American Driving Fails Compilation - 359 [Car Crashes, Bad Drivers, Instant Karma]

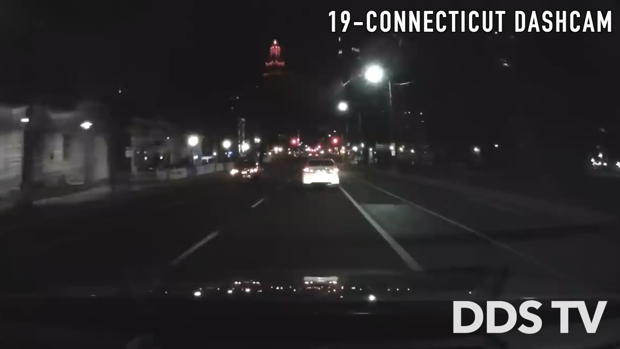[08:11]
The cruise driver either blatantly ran a red or was texting, causing this red light running collision.